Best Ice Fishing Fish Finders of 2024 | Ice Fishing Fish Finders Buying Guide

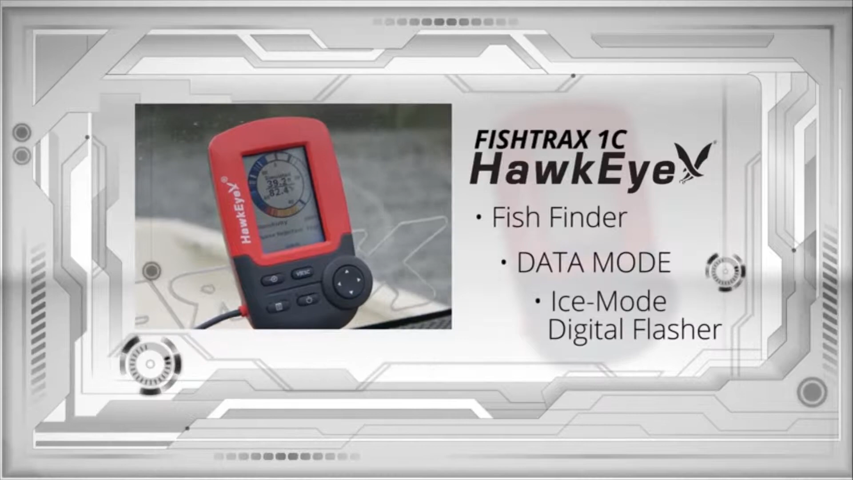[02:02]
flasher the fish finder mode identifies the presence of fish bottom contour and composition and the overall depth of the water on the HD color display
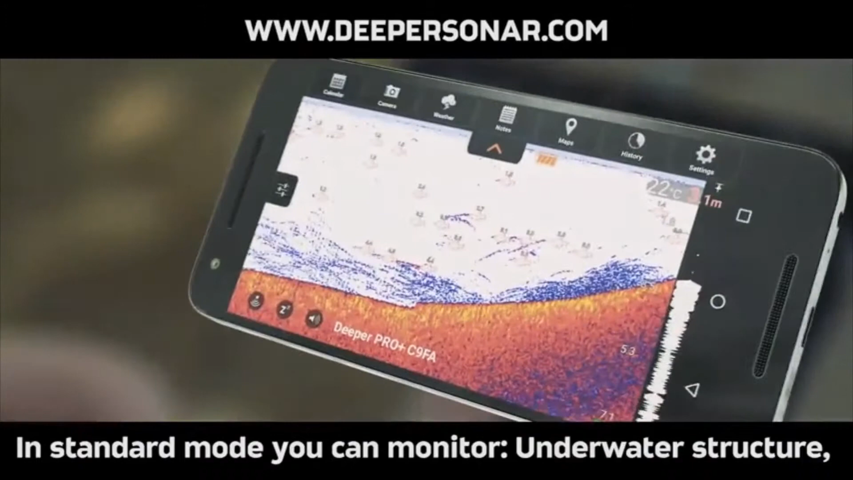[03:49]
In standard mode, you can monitor underwater structure, vegetation, temperature, depth, and where the fish are hiding.